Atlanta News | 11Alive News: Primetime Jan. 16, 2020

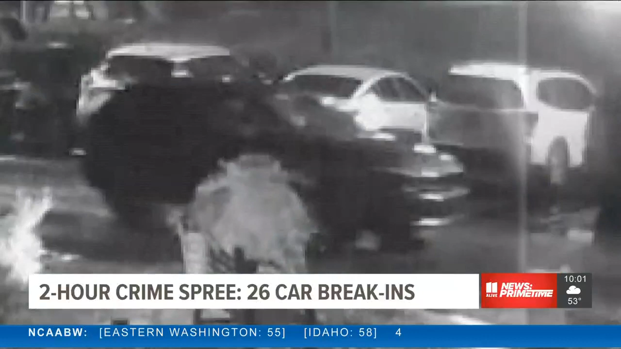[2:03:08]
The cameras did get a better look at the SUV they were using, possibly a Jeep Cherokee, similar to this one.